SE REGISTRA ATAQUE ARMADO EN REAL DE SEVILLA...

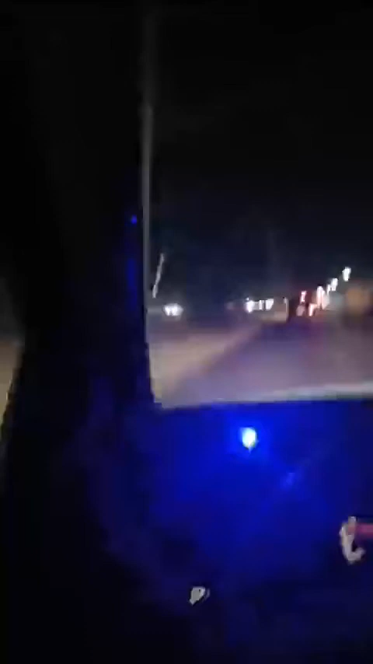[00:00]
Hola que tal mis amigos, buenas noches, muy buenas noches, hace unos minutos, allí en la calle San Clemente y San Olivia, por ahí Olimpia, algo así, ahorita checamos aquí en la colonia real de Sevilla, se acaba de cometer otro ataque armado, reportan de manera preliminar dos víctimas más, dos personas que fueron atacadas a balazos,